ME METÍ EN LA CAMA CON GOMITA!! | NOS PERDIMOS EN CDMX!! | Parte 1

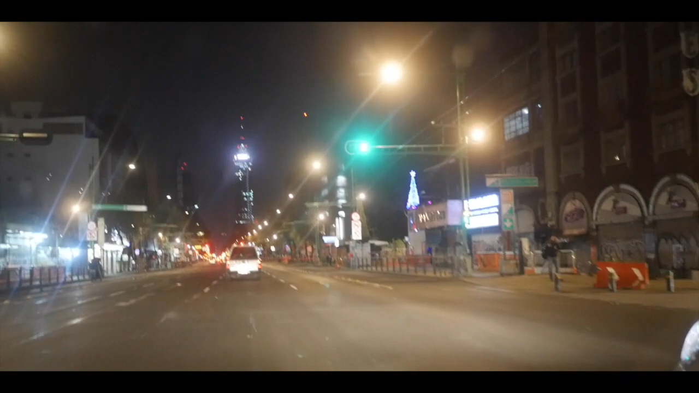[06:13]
Lo estamos grabando todo. Focaliai. Bueno, aquí estamos en el eje central, coño. El eje central Lázaro Cárdenas.
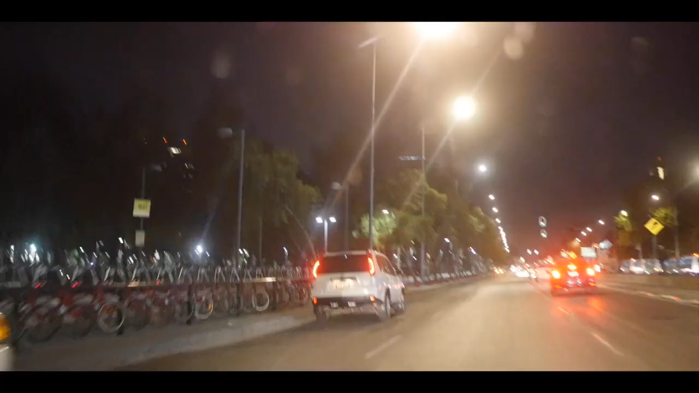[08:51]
Esa es la Alameda Central, exactamente.